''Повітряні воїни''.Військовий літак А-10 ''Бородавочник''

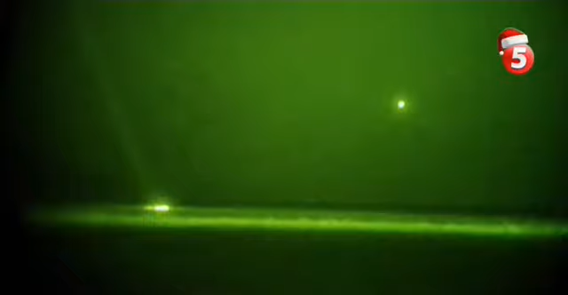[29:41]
Коли вони це зробили, ми змогли точно з'ясувати, де знаходяться наші та звідки по них ведуть вогонь.
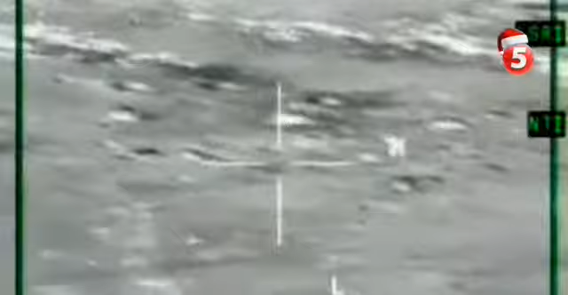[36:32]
Протягом трьох ночей ми вражали всі цілі навколо цієї зони. Ми знали, що люди в тій зоні не жалітимуть американського пілота, якщо знайдуть його.
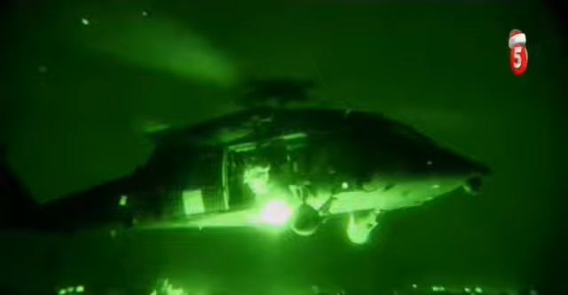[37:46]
Шері розумів, що вертольоти можуть стати легкою здобучу сербських ППО.